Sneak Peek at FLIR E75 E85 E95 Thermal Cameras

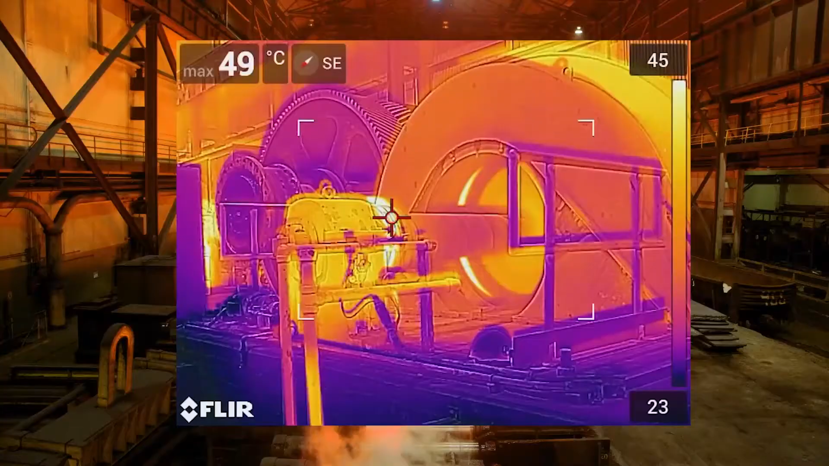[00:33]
On screen: max 49°C
EXX series offers up to 464 by 348
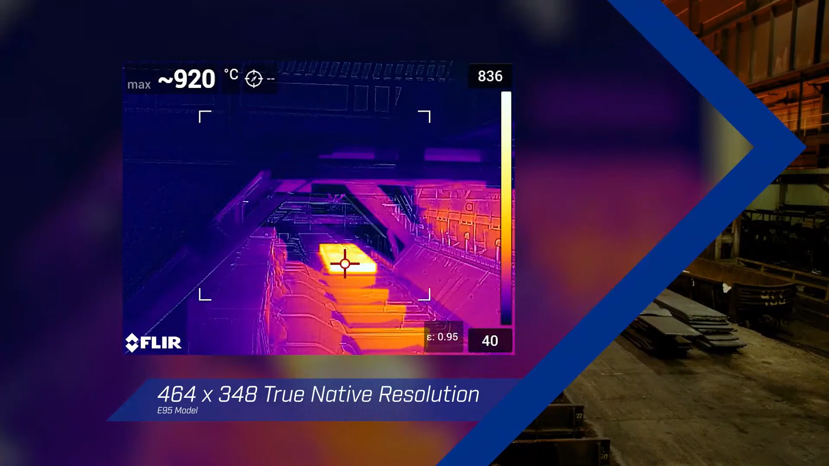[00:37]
true native resolution multiple interchangeable optics that are auto calibrated to
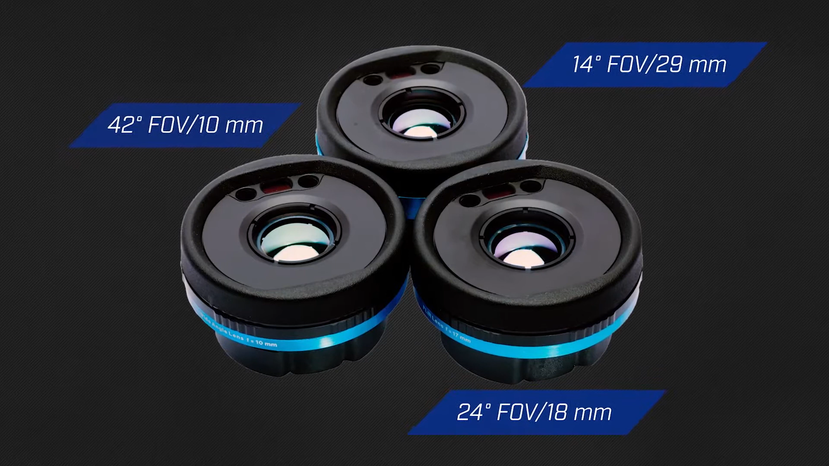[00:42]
your camera and incredibly fast precise laser assisted autofocus
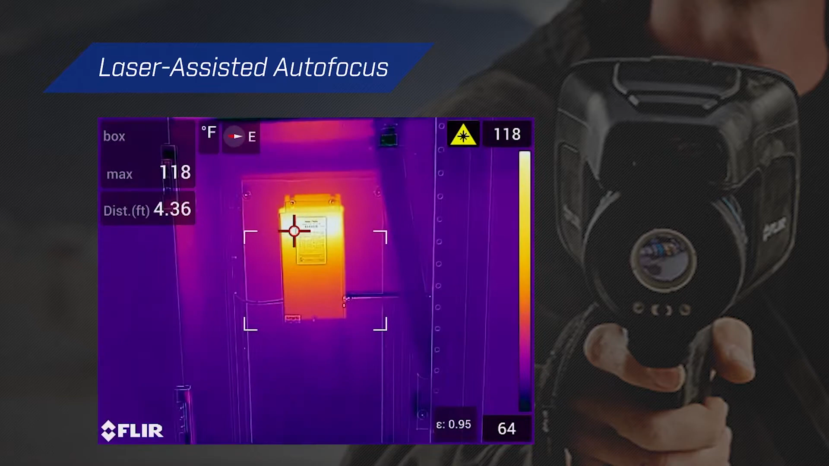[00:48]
On screen: max 118°F
but to get the job done right you need more than great resolution and optics enhancements
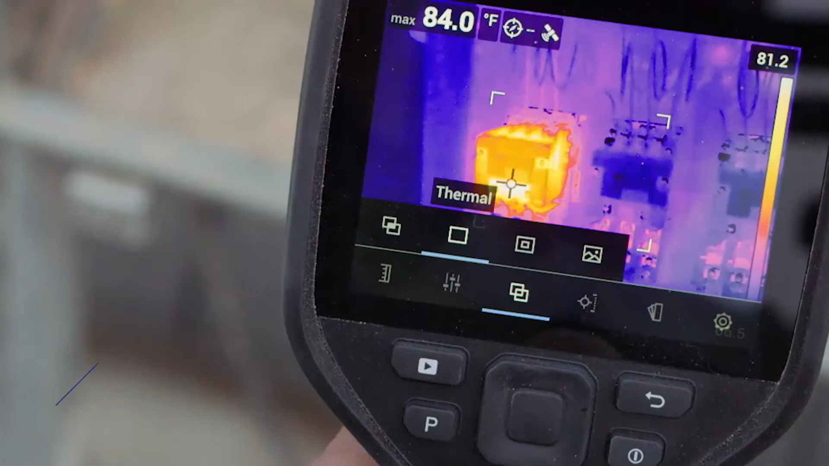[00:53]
On screen: max 84.0°F
such as FLIR's patented MSX technology
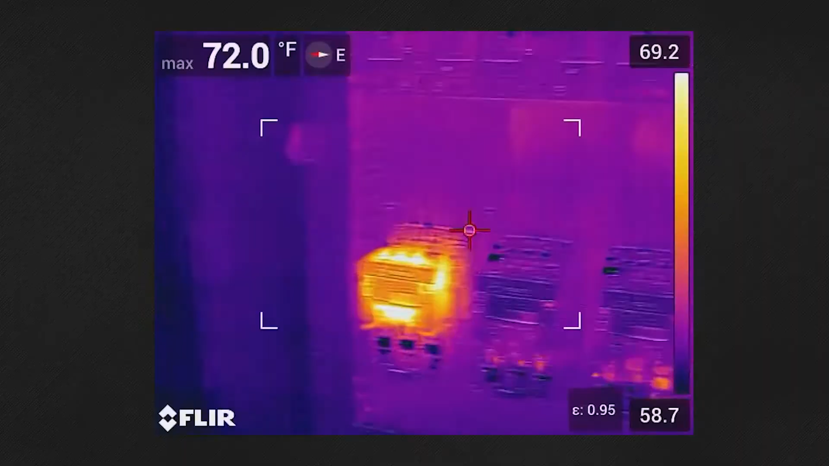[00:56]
On screen: max 72.0°F
define image details they
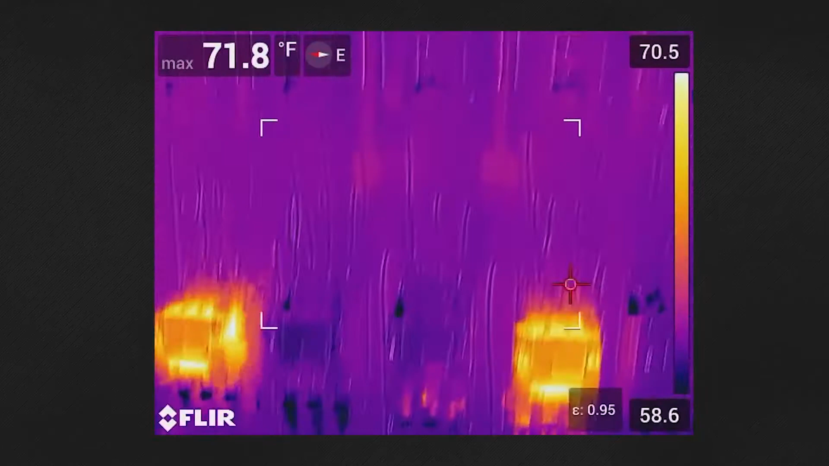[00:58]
On screen: max 71.8°F
add the perspective you need to identify problems quickly and correctly wide
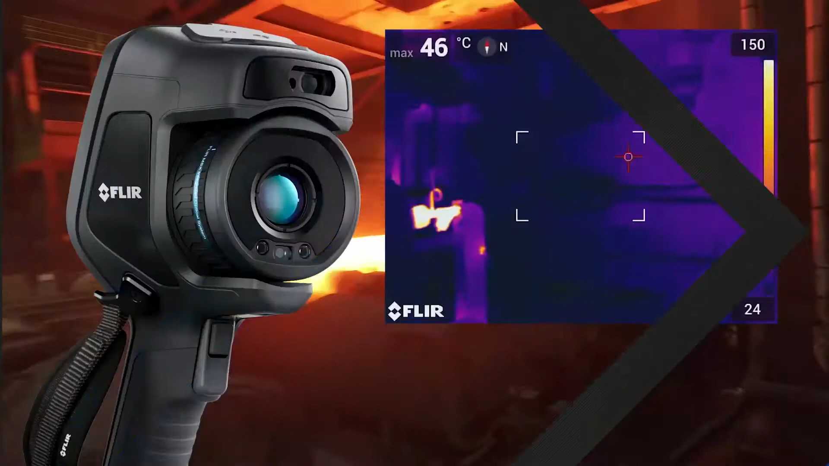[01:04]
On screen: max 46°C
temperature ranges up to 1500 degrees allow you to accurately measure every gear
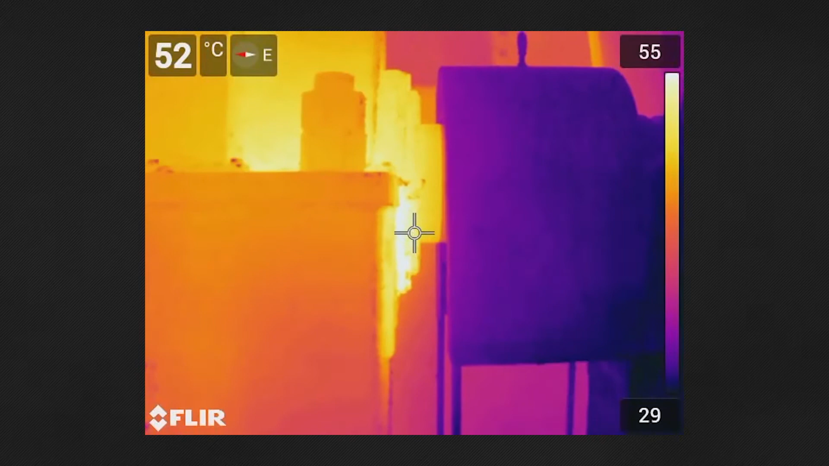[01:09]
On screen: spot 52°C
fuse and component at your site on-camera tools improve organization
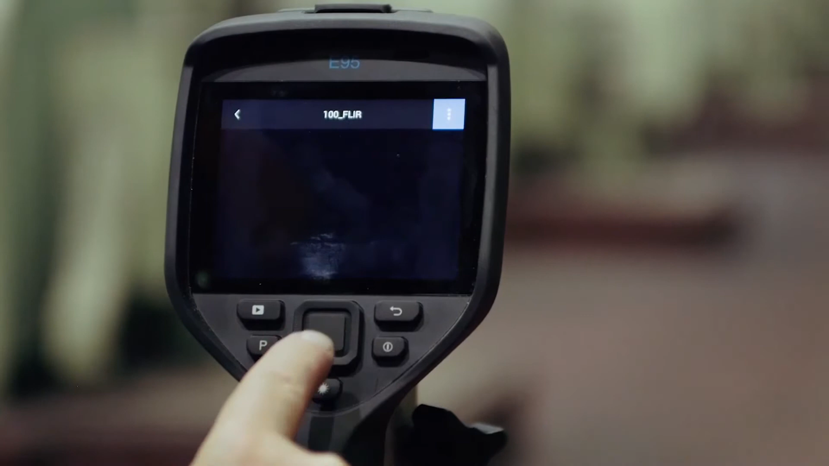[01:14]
and streamline reporting like
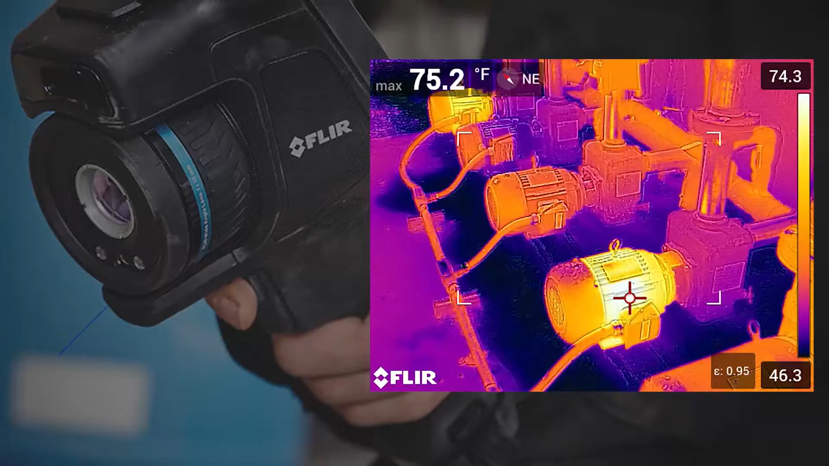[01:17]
On screen: max 75.2°F
automatic GPS location data added to every still
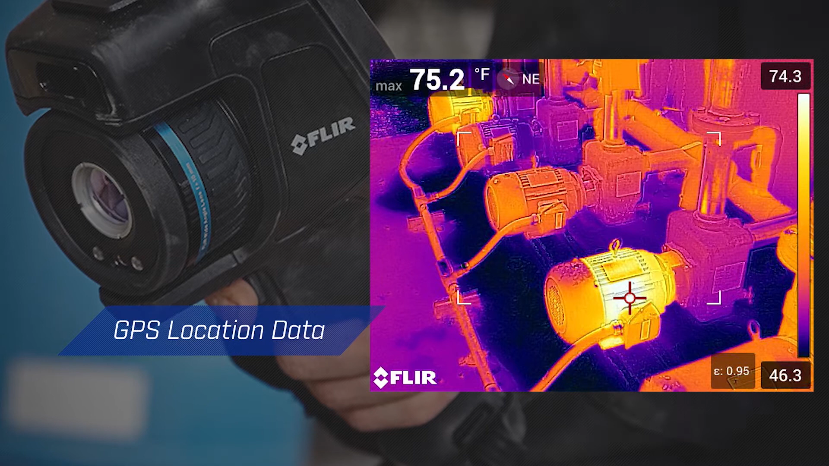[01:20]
On screen: max 75.2°F
image and video a responsive intuitive interface and
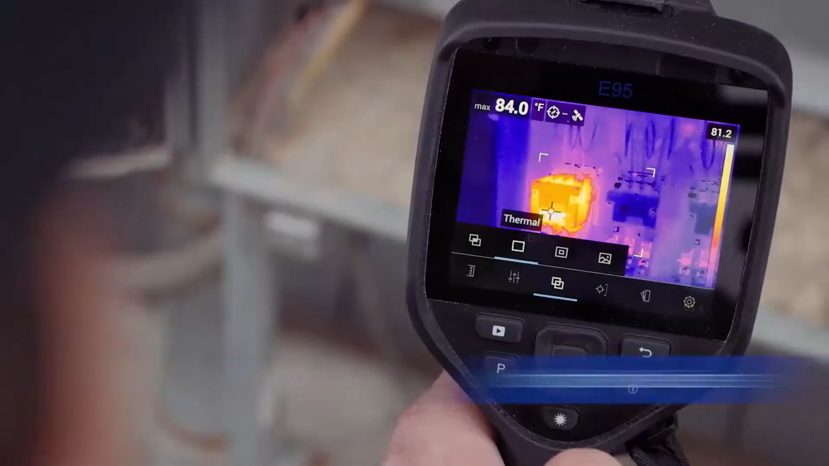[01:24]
On screen: max 84.0°F
vibrant 4-inch screen
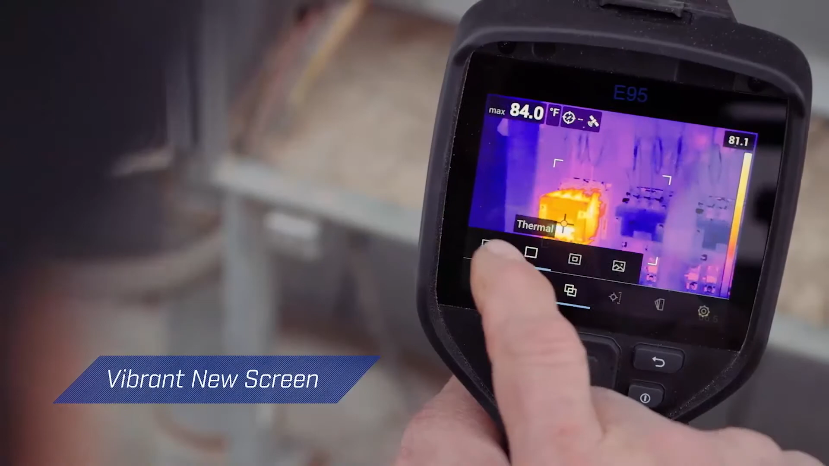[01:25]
On screen: max 84.0°F
makes the EXX series easy to use at any
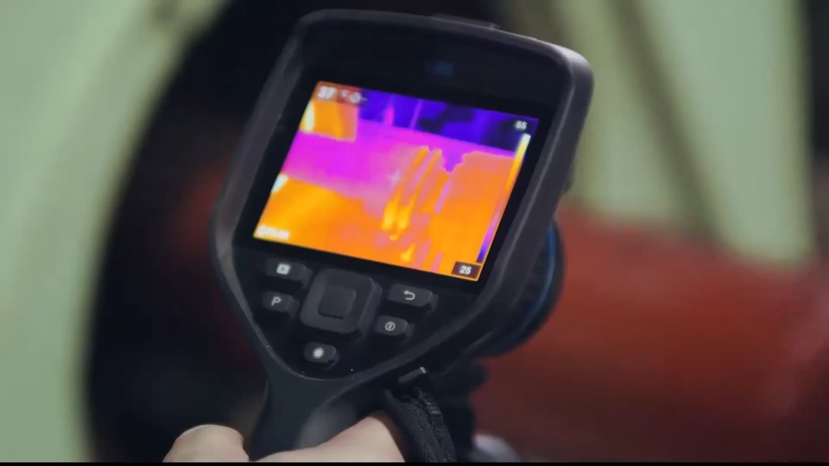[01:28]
angle plus
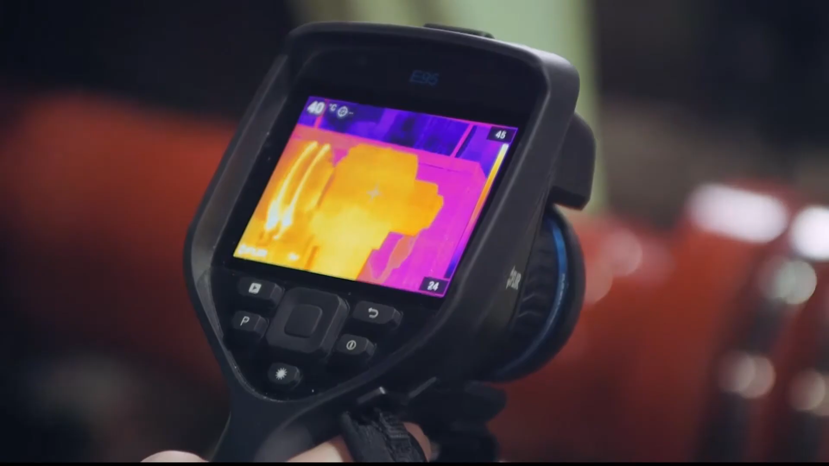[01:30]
On screen: spot 40°C
with
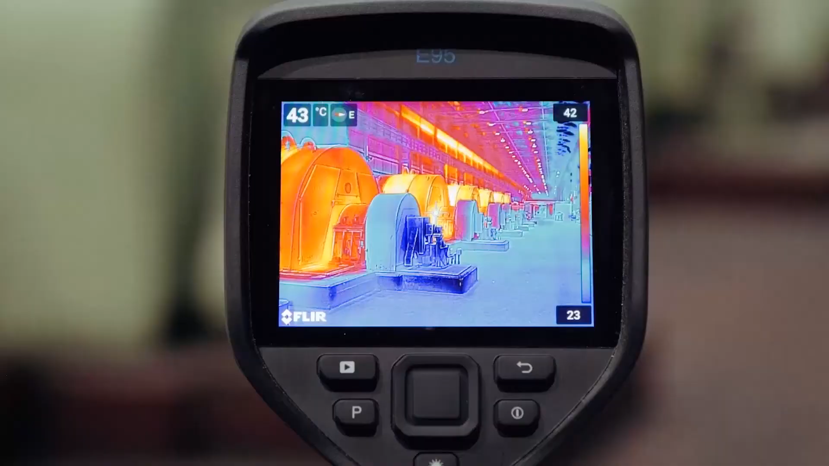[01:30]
On screen: spot 43°C
programmable shortcuts like a one-button switch between the thermal image and MSX you can set up the camera to perfectly meet your needs all this packaged in